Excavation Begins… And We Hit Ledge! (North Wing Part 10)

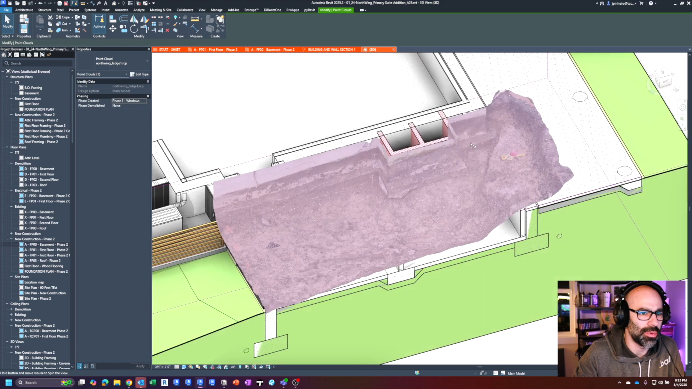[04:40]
kind of see where that ledge is if I zoom into this corner here you can kind of get sense of it as compared
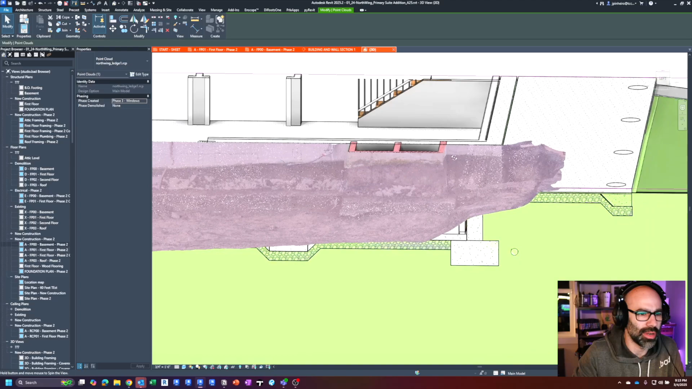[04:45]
to the foundation wall so as you can see not ideal not in a great
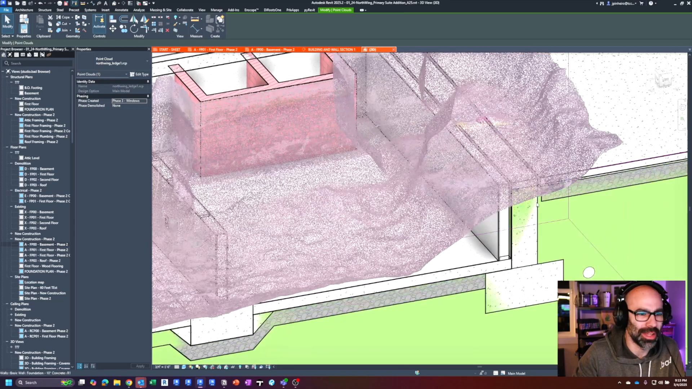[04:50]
location and so that's the rock that's what we're dealing with and I'll keep you updated on where that moves in the next video for sure.